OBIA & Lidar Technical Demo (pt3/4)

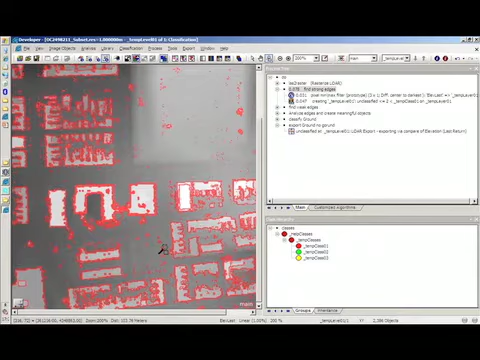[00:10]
Our assumption is true in many of the cases. So, you see this building here has been isolated from the ground by these edges, but in some other cases, like here, if I click between classification and classification,
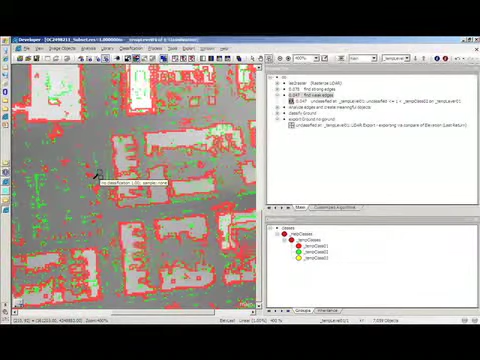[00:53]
So, you see here, we have many more classified areas now, and actually way too many areas. So, we want now to get rid of those areas that are not ground. So, for that, we are going to classify now the green areas that are very close to the red areas. So, we are going to take the weak edges that are in contact with the strong edges
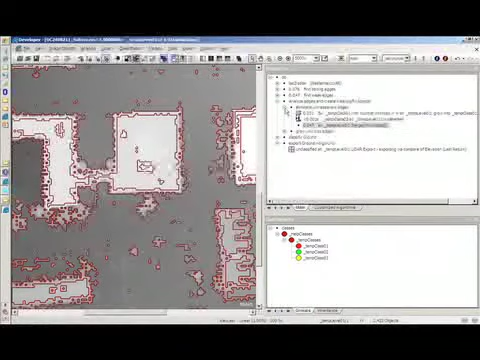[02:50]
So, now once I have these edges, we are going to grow up the area included within the edges.
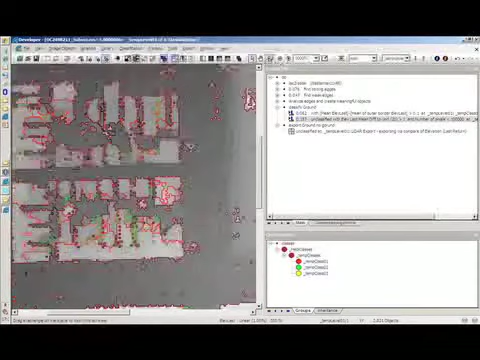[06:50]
And you see that most of those buildings, all of them were actually buildings that were surrounded by higher buildings. So, now we have our ground, non-ground classification on raster.
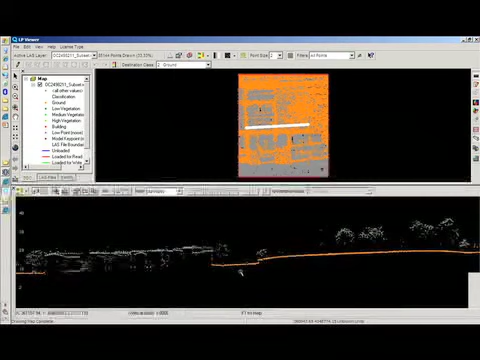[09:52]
And for building areas, the points between buildings still remain classified as ground and the points on the roofs are not classified. So, we can now use this point cloud to create a surface model in the raster format or just to process it further to classify vegetation buildings and so on. Here we go. Thank you.